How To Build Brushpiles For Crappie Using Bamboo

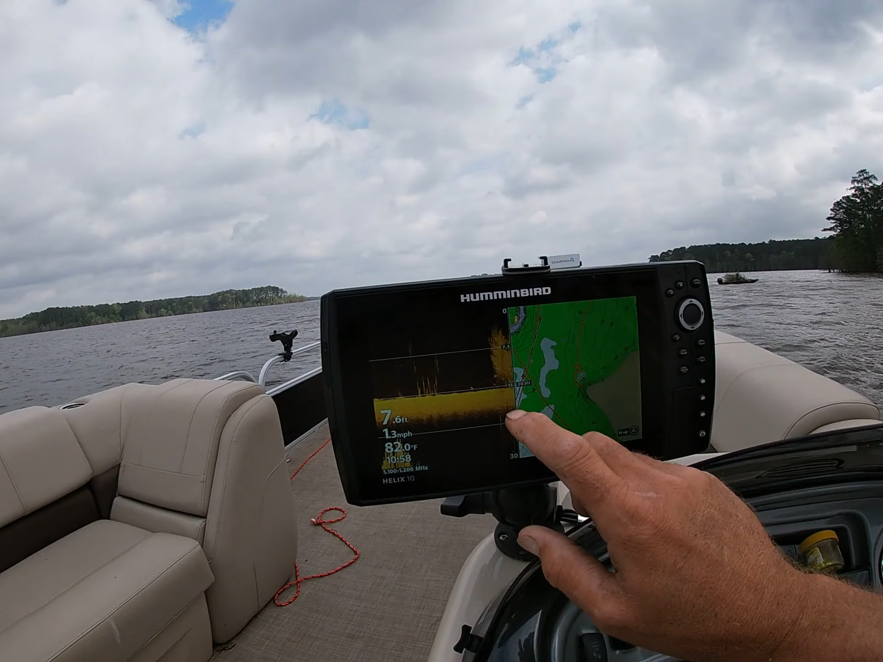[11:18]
On screen: depth 7.6 ft, water 82.0°F, speed 1.3 mph
and then we'll have it. All right, there it is right there, just as pretty as it can be. So I'm going to hit mark, mark my waypoint. My unit kind of tripped out there for a minute.
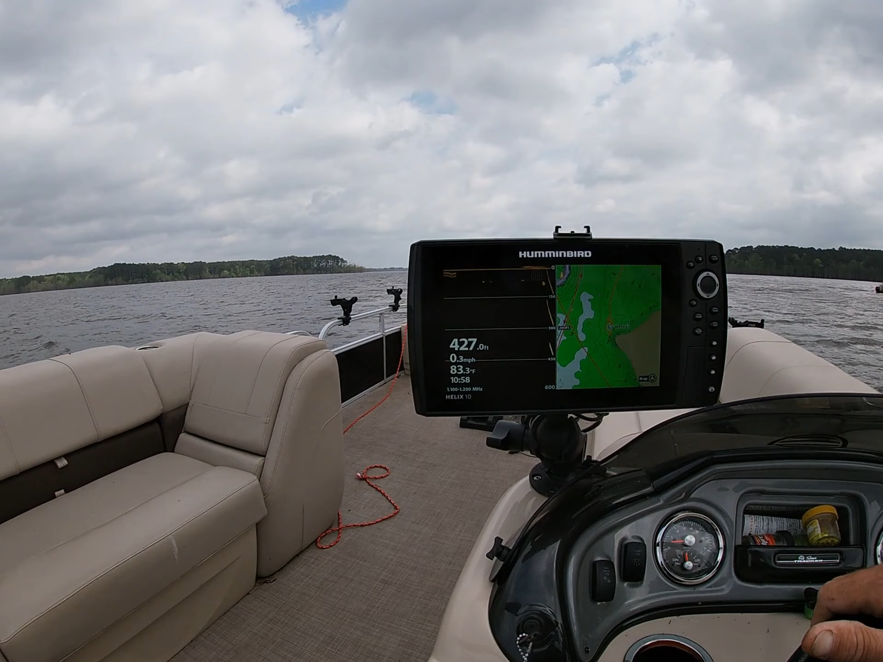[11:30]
On screen: speed 0.3 mph
I don't know what happened to this thing, but here we go. There it is right there, just as pretty as it can be.
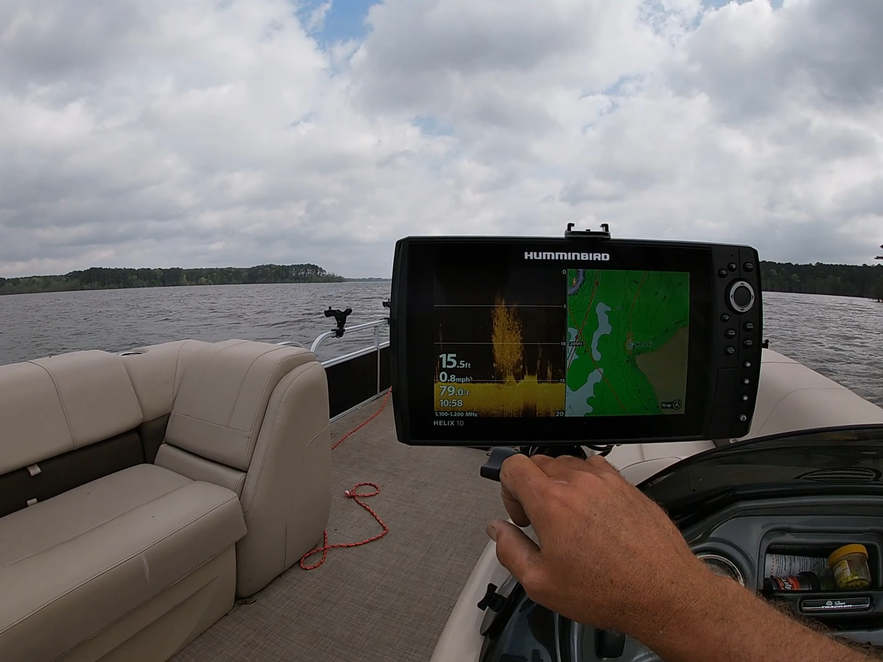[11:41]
On screen: depth 15.5 ft, speed 0.8 mph
Good-looking bamboo brush pile right there. So I've got it marked, saved, so now we can come back and find it. There it goes right there. So now I'm going to go back, pull up our buoy, and do it again. Good job. Okay, we just dropped another one, right? That's my old brush. There's the new brush he just dropped. That's last year's brush.
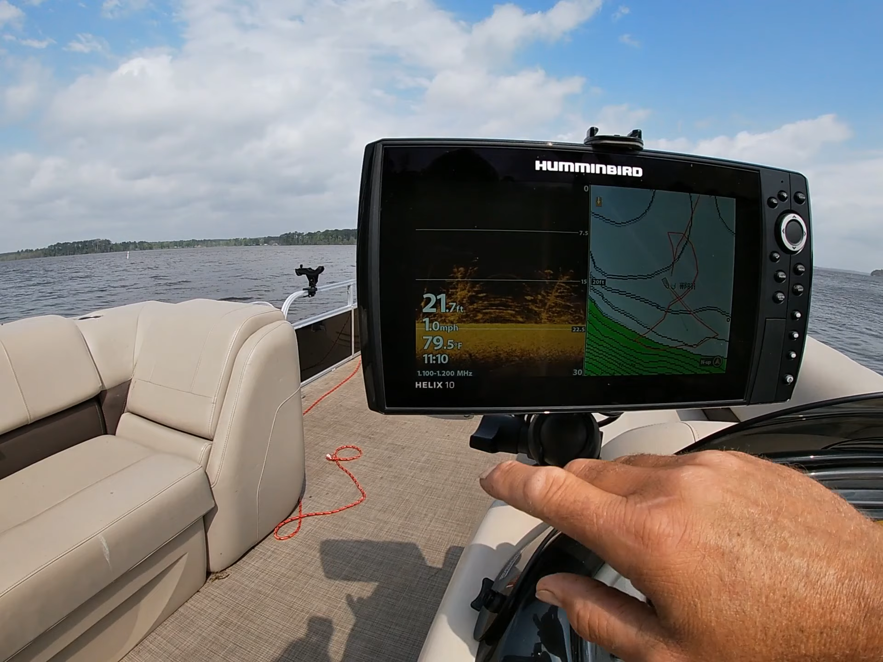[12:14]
On screen: depth 21.7 ft, water 79.5°F, speed 1.0 mph
So anyway, yeah, now we got some old brush with new brush in there. There's actually some fish on that old brush right now.
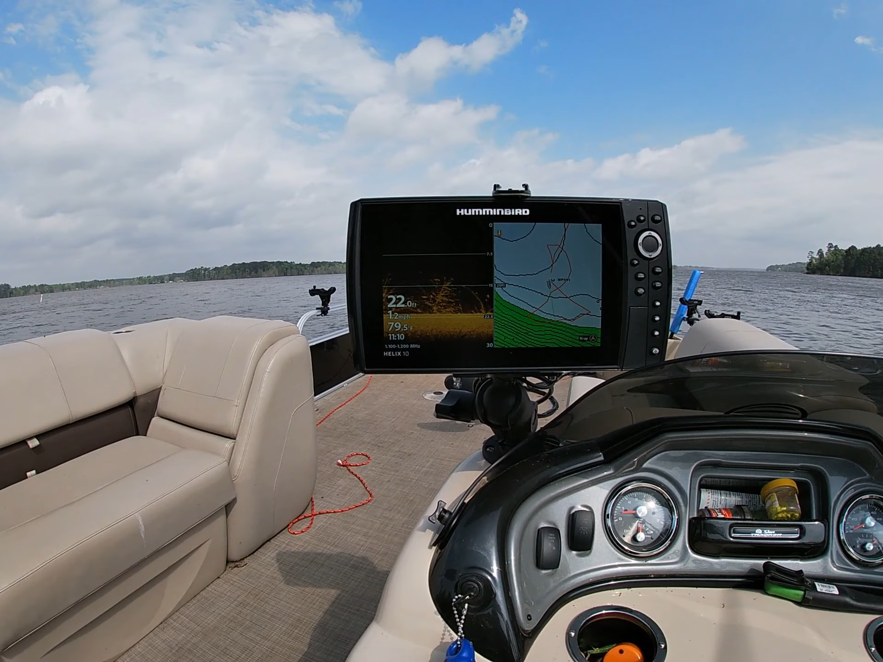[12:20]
On screen: depth 22.0 ft, water 79.5°F
So yeah, it's looking good, looking real good. I don't have to mark this one because it's already a pre-existing brush pile. All we're just adding to it is all we did. So good deal.
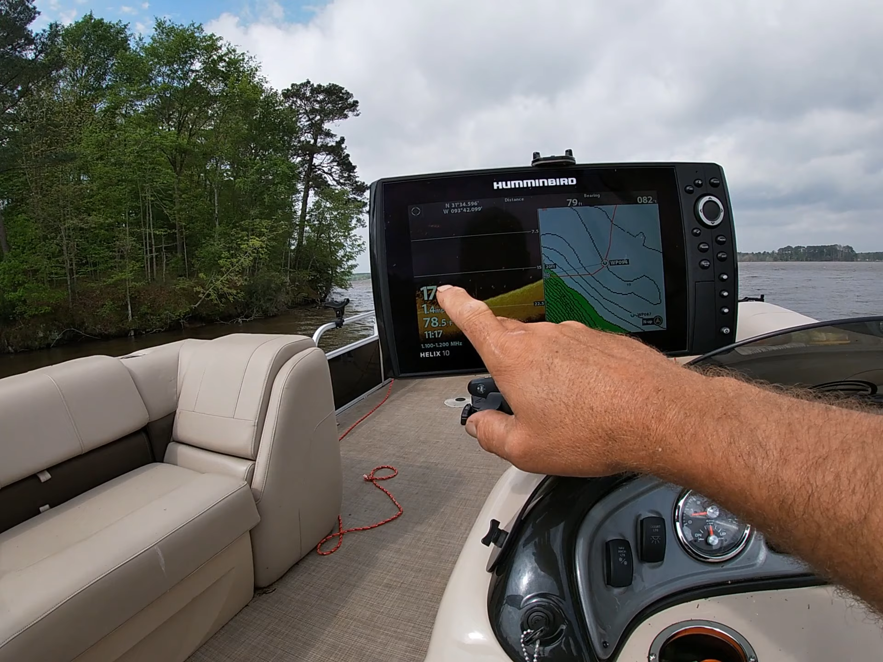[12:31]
Okay, we've got this little bit of brush that's passing by now that I've just marked. I just dropped the buoy on it back there, and now Logan's going to come up.
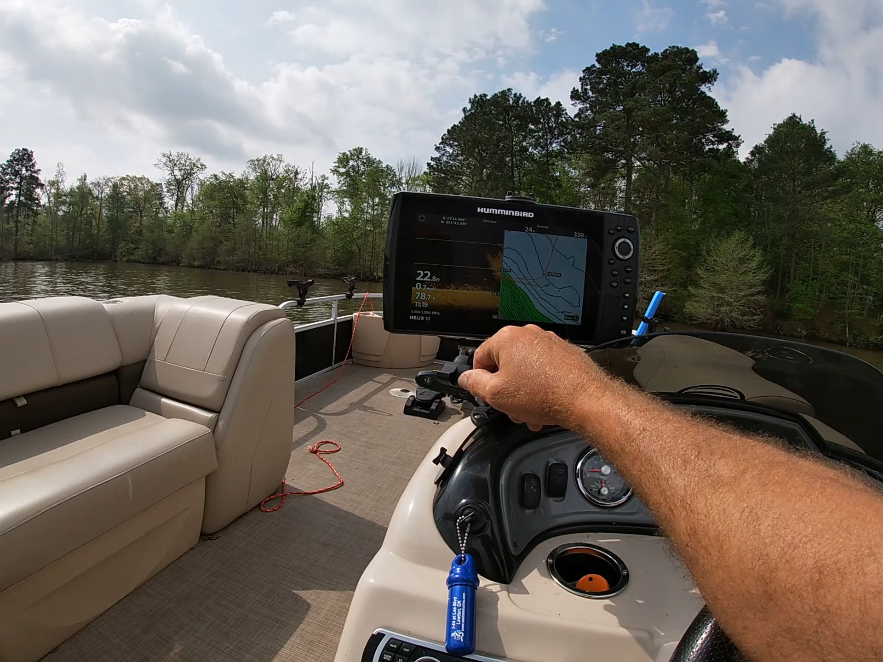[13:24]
That's a new one on this right there. Good pretty one. Look how pretty that is. Looks like that'll hold some fish. So I've got some of my old laying down brush. Here comes maybe, I've got more there. It's just not showing it. There's quite a bit of brush in this little area here.
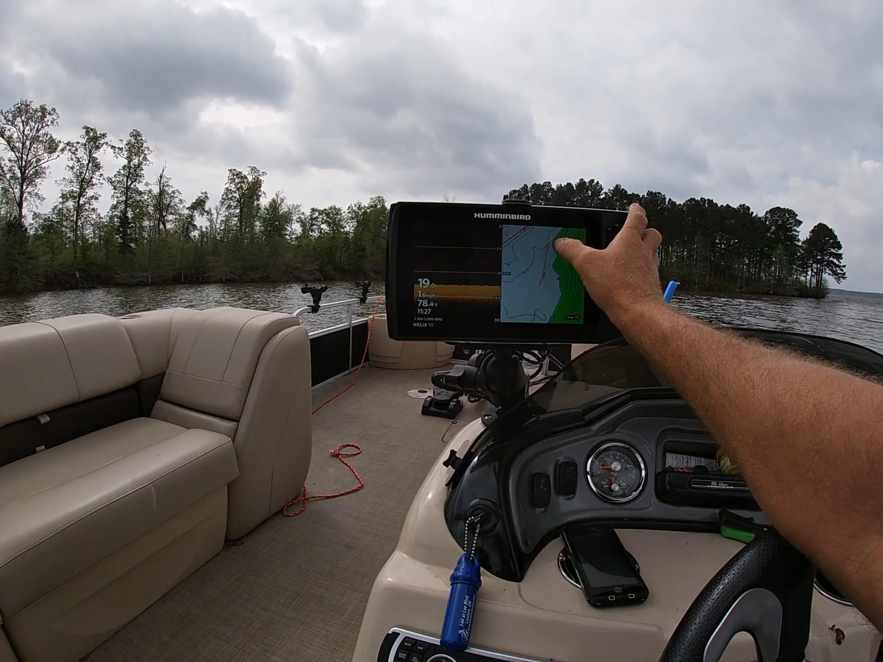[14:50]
Yeah, it should be right there on that point, that underwater point out. And then you've got the creek channel here close too. There's your main salmon creek right there. So there it is right there on the screen, just as pretty as it can be.